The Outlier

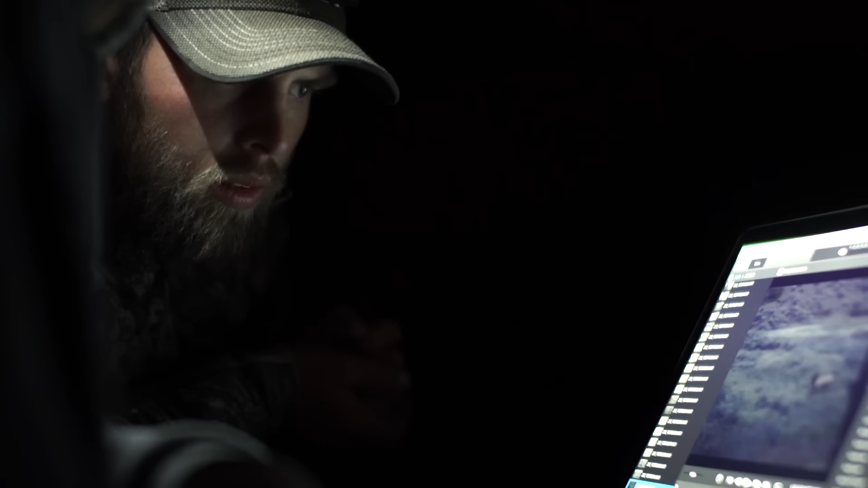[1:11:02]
Isn't that it? Like go back one. That's go back it. One. That's you can it. See fletching boom. Right there.